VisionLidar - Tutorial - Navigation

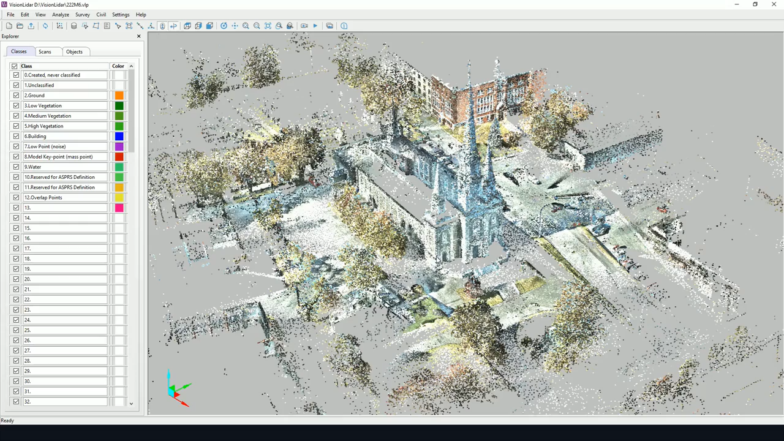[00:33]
Now to begin, open a valid Vision LiDAR project. The point cloud should be visible in the main window. So to begin navigation, first of all you may rotate by doing a left click and dragging the mouse. Left click and drag. To zoom, you may use the mouse wheel to zoom in and zoom out. Or you may use a right click and drag. So up and down to zoom in and zoom out. Now to pan or to move the point cloud, you may click on the mouse wheel button and drag like so.
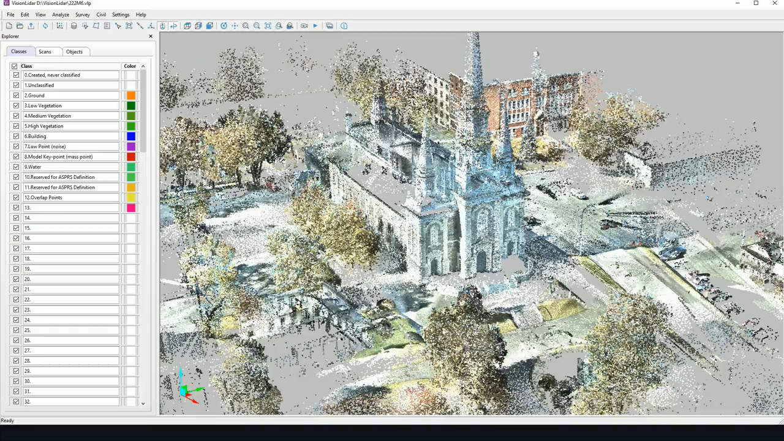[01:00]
Or do a left and right click at the same time and drag. Left and right click of the mouse. Now another important step is to recenter or to set the rotation axis.
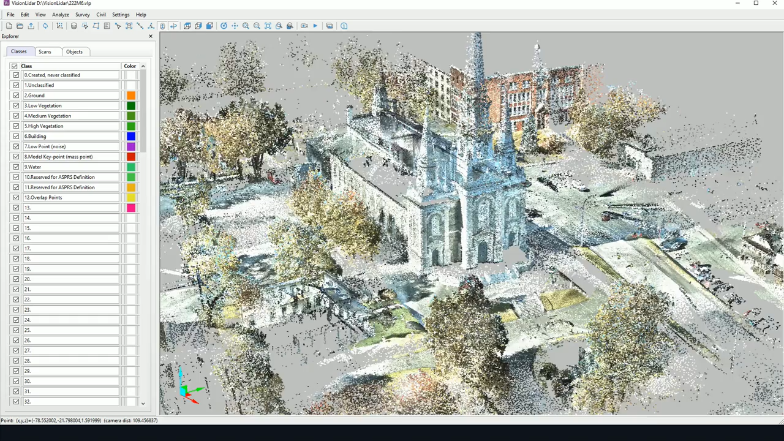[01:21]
So by doing a double click of either the left or the right mouse button click,
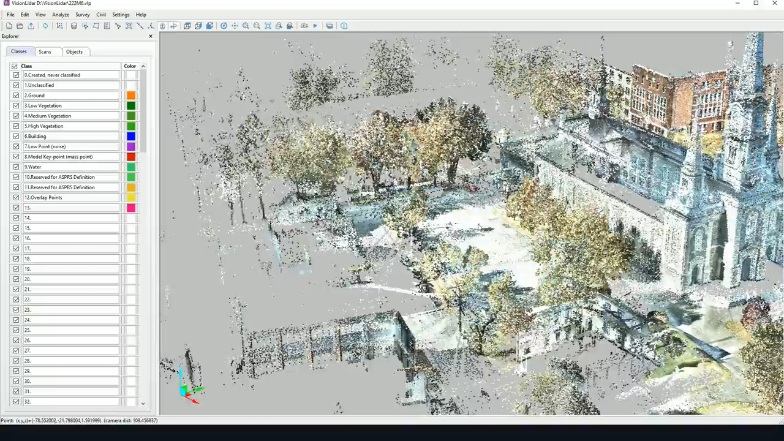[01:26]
you will see here the view is recentered and the axis of rotation is on this point.
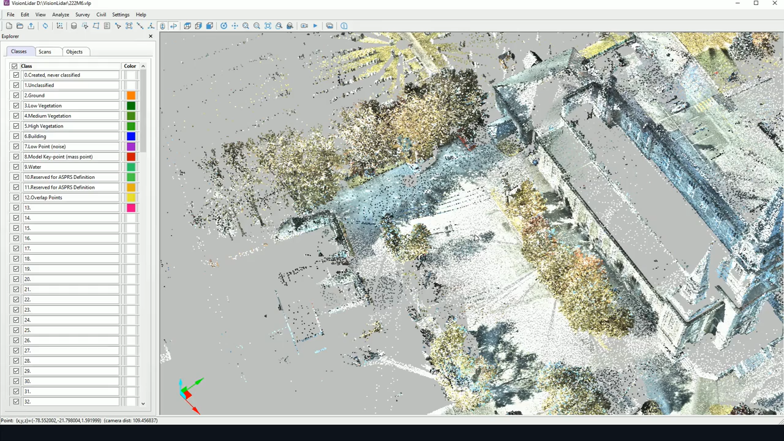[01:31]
So if I double click here, let's say, the view is recentered and the axis of rotation is set to this point. Recentering can also be useful on long projects when you find that panning or zooming has become slow.
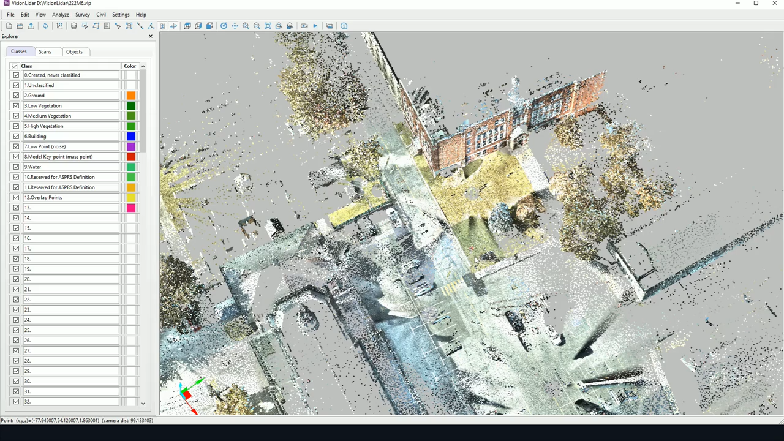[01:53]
If you do a recenter, so double click, oftentimes this will resolve the problem. Now all these operations I've shown are possible with simply a mouse. However, there are specialized icons here to
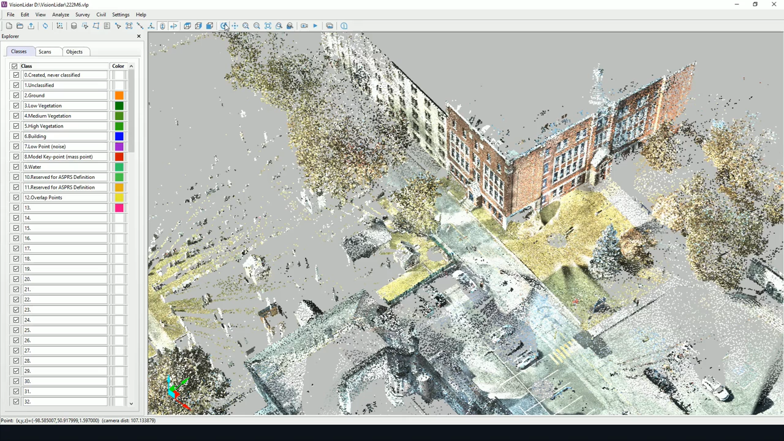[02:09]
use if you wish to navigate differently. So there's a rotation icon. So this, as we see, the mouse icon is changed.
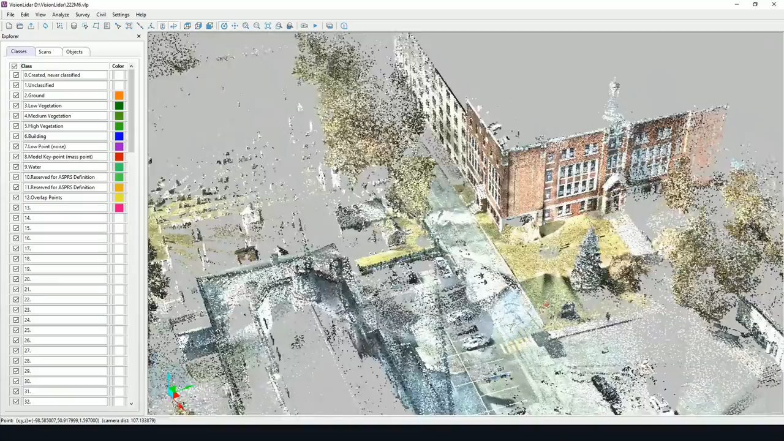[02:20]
So with any button we can rotate the view. Here is the pan button. So we can, with any mouse button, simply pan the view. Set the zoom window. So by dragging, by clicking and dragging, we'll be, with any mouse button, we'll be zooming in. There's a zoom window.
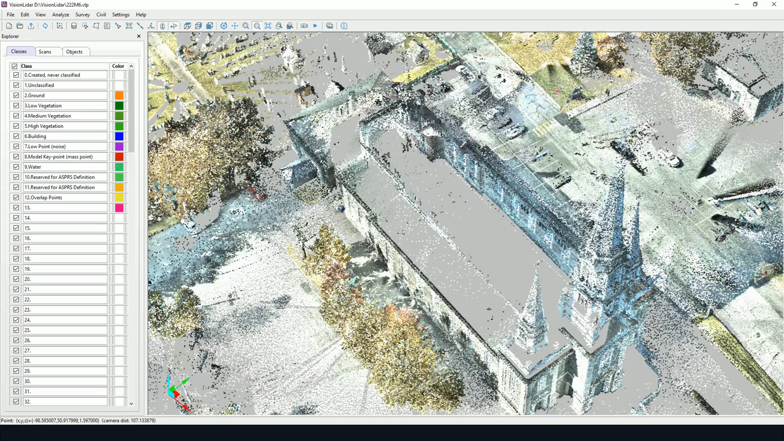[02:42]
So it's going to create a rectangular zoom window.
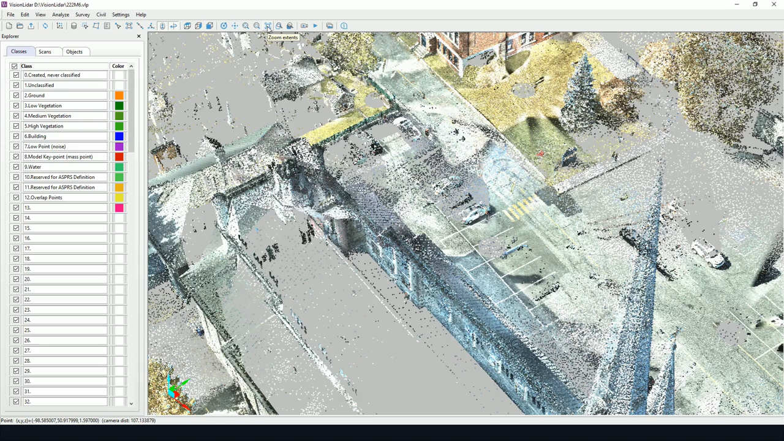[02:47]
And zoom extents, which by clicking here will zoom out to show every single point in the project.
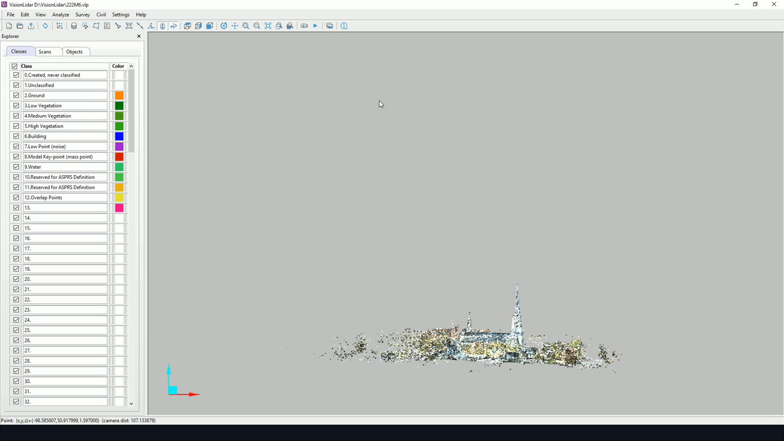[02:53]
We also have a magnifier tool, which will create a small window and zoom in to certain points.
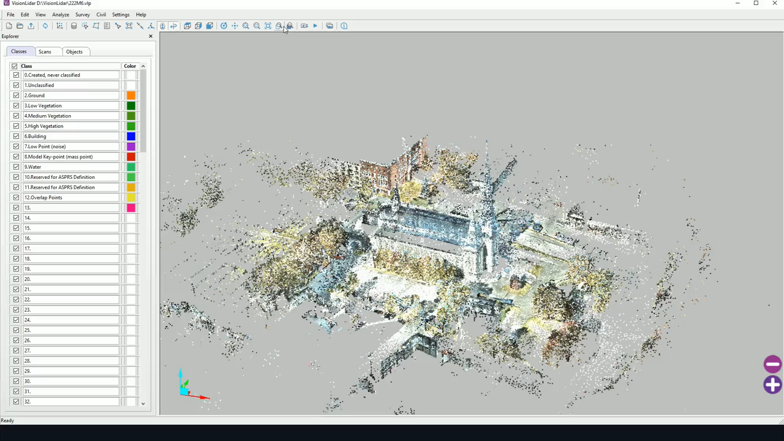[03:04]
We have an edge locator tool, which will detect differences in planes and will highlight intersections between different planes on screen.
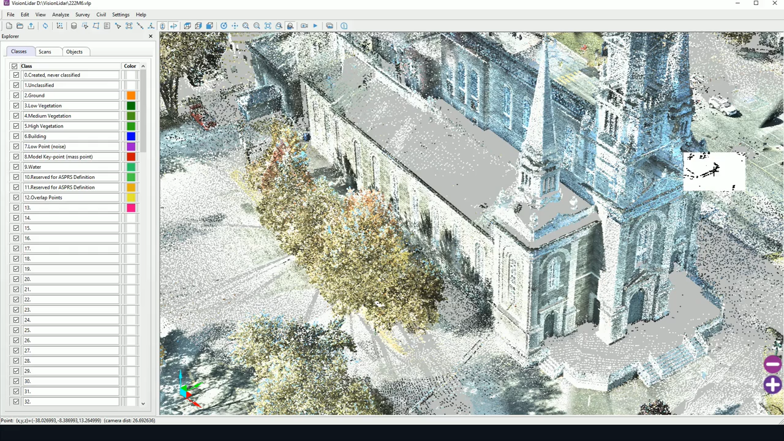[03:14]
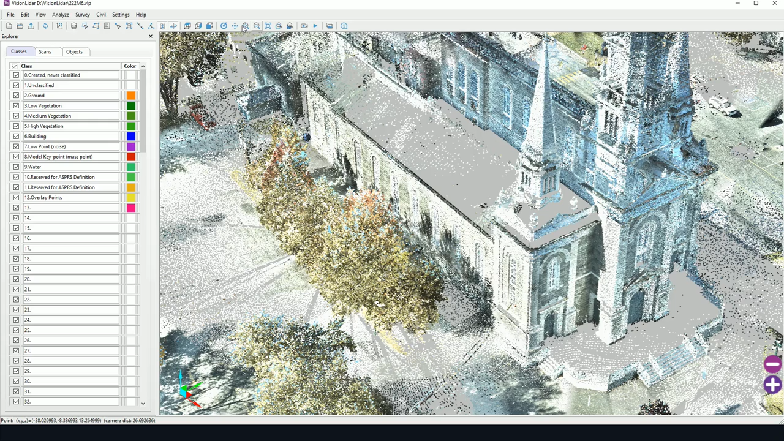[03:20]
We also have a few icons to set the view. So if I click on top view here, you can see the button is still pressed. This means that I am locked in top view mode. So I can rotate. I can turn around, but I can't get out of top view mode. So to return to free rotation,
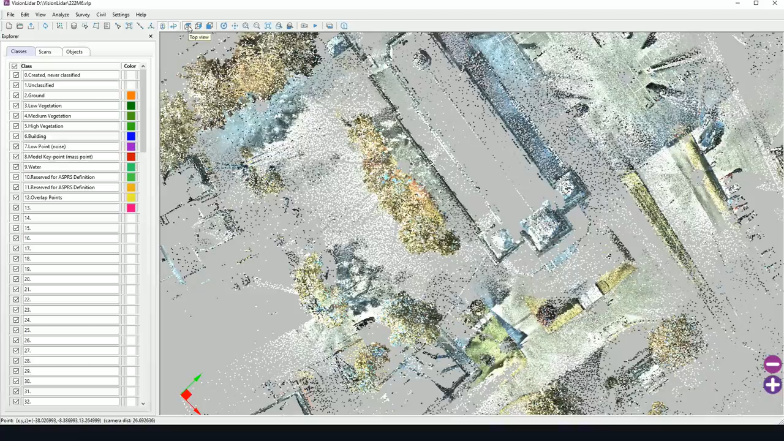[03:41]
I must click on top view again and I can once again rotate freely. There's left view.
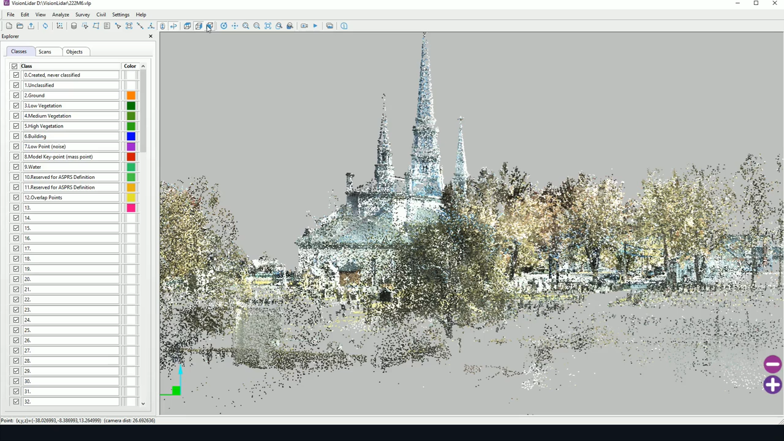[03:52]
So this will show the left view and front view also. So it all depends on how the project was imported. There are also a few settings options here in settings and edit settings.
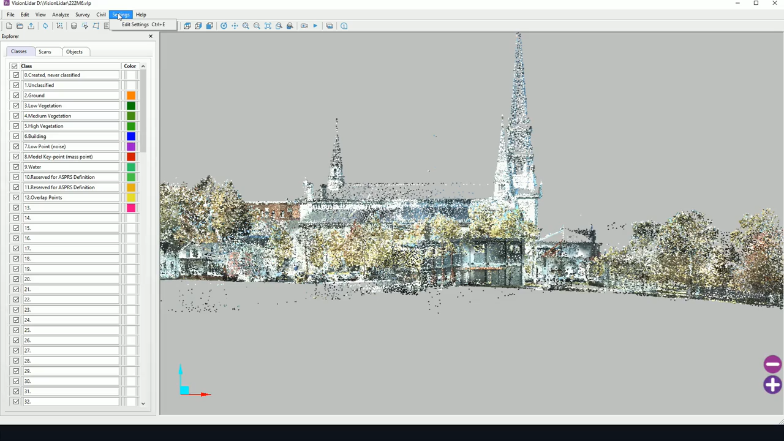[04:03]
So for instance, point size, we may modify the point size on screen. So this is dynamic.
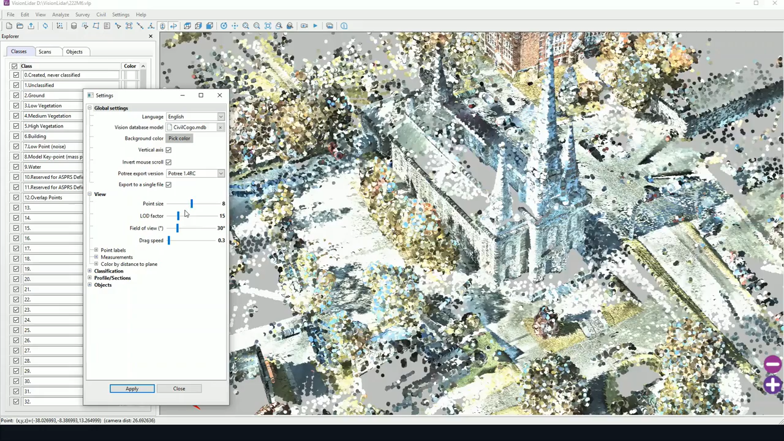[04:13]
LOD factor, level of detail factor. This will determine the number of points that will be loaded on screen. The maximum LOD factor is 50. This will require a lot of computing power, however.
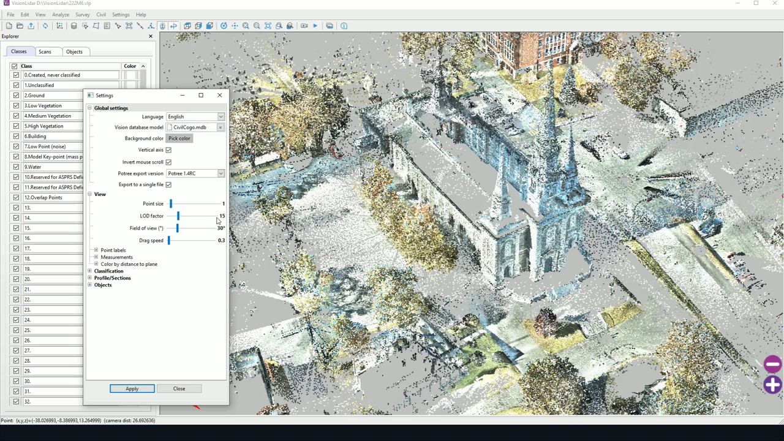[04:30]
So if your computer is a bit slow, I recommend leaving it at a lower LOD factor. Now field of view will change the angle of viewing.
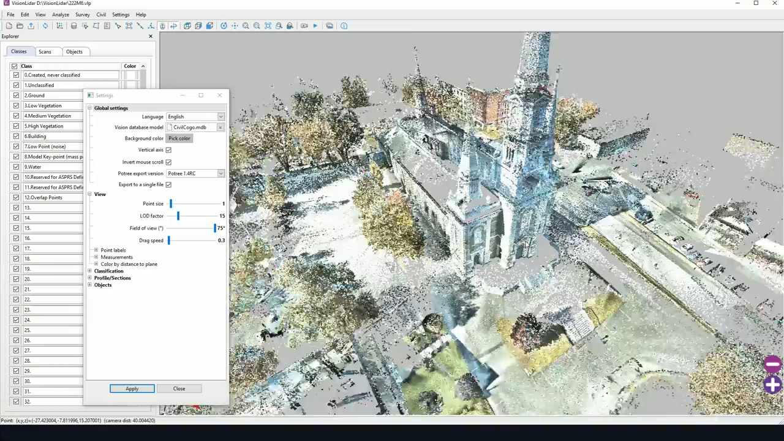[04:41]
So as we can see here, there's a high angle. And if we bring this back, we'll be looking at a more orthogonal type view.
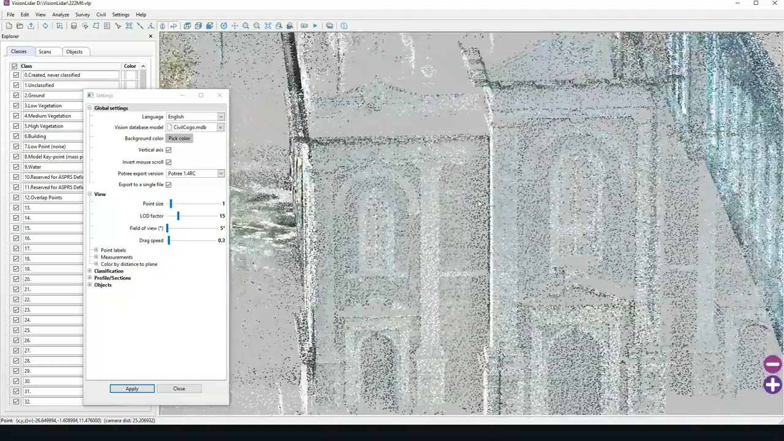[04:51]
So you can play with the field of view to change the perception of your point cloud.
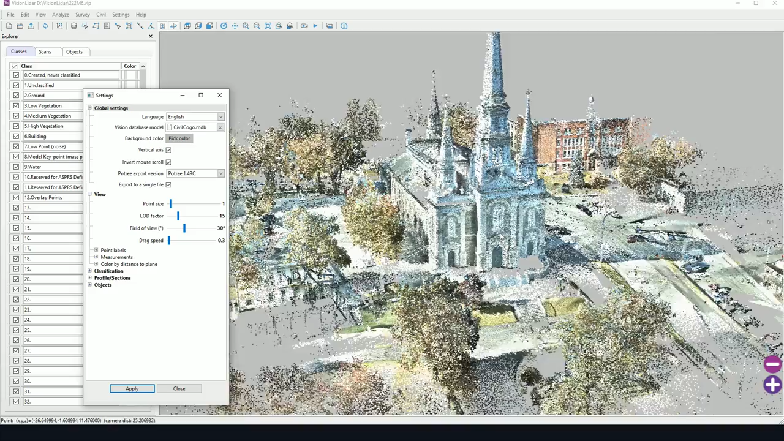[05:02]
30 degrees is the default value. So that's it for navigating in the point cloud with Vision LiDAR.